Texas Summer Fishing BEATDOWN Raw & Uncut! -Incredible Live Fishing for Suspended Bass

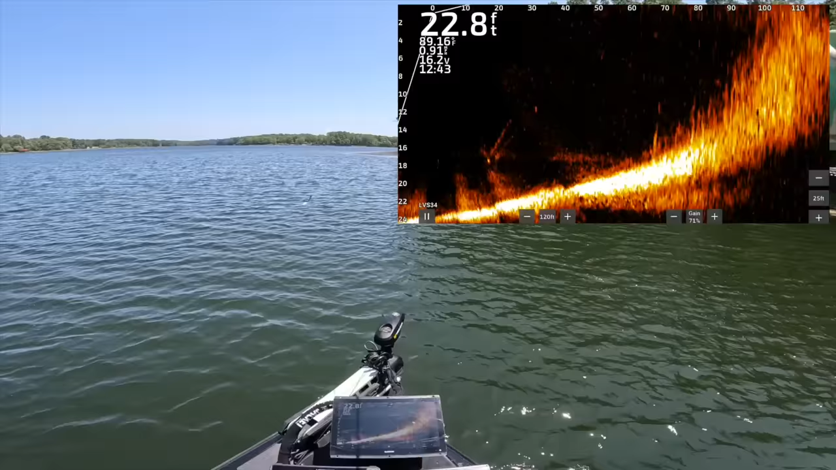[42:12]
On screen: depth 22.8 ft, water 89.16°F
Ah. There's a grass pig. No. Ooh, that's a big one. He's not gonna come and get it.
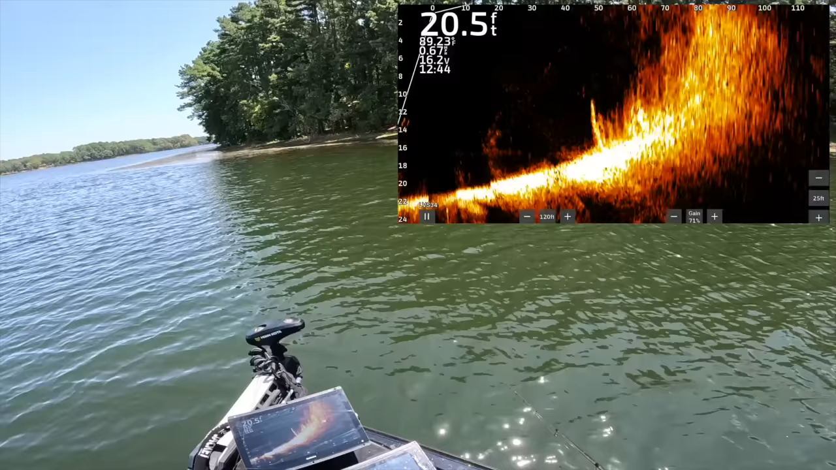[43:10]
On screen: depth 20.5 ft
That's a good one. Come on up. Come on up. Do it. Oh my. Big swerve.
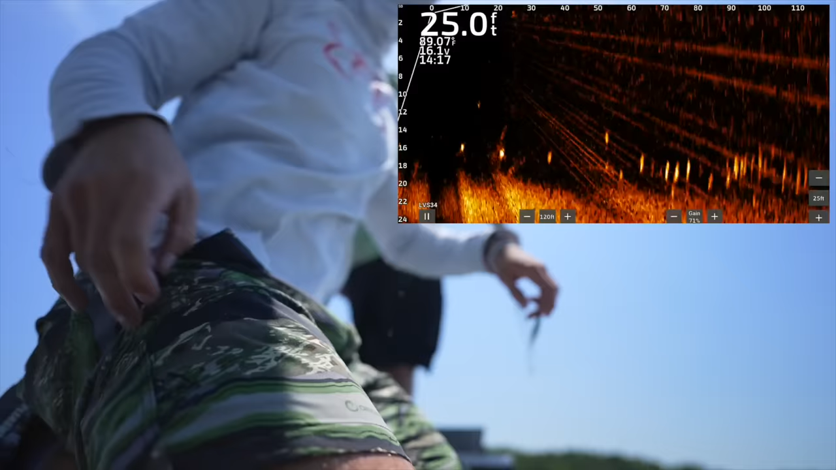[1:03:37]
On screen: depth 25.0 ft, water 89.07°F
No. I'm not taking your bait. I'm ice fishing. Bad decision. No shit. That guy didn't think so. Oh, look at that big one down there. Oh, big one.
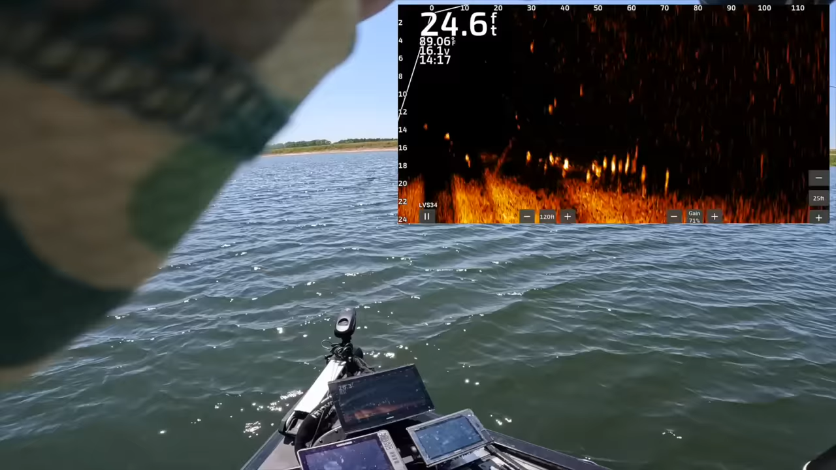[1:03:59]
On screen: depth 24.6 ft
That one is a big one for sure. You're about to be in one's grill, aren't you? There you're using. In your mouth, isn't it? Oh, God. No, it's like dong, dong, dong, dong. Freaking mean ones.
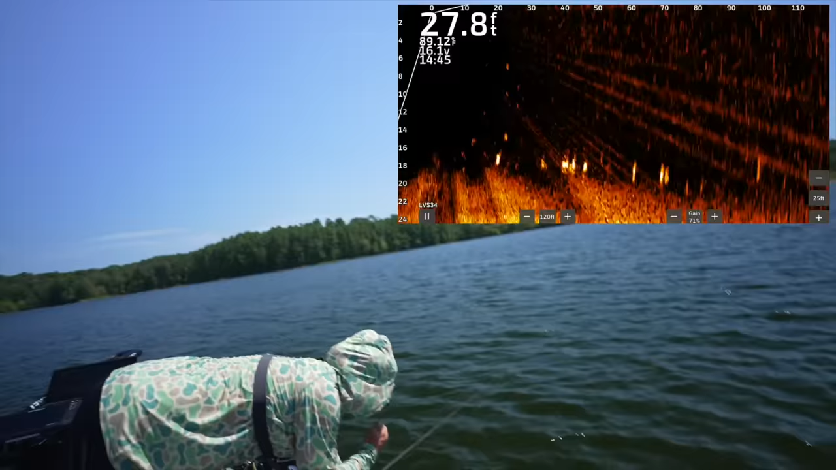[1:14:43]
On screen: depth 27.8 ft, water 89.12°F
Ow. Just long and drawn out. Not that impressive, really, but cool nonetheless.
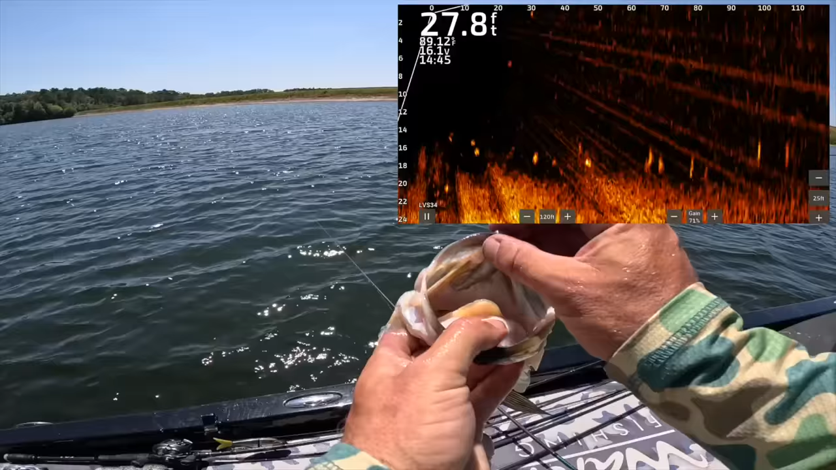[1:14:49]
On screen: depth 27.8 ft
We got back to our little group of these fish. You can probably see them on the screen right now that are just not even on bait. They're just out here. God dang, he's freaking got it.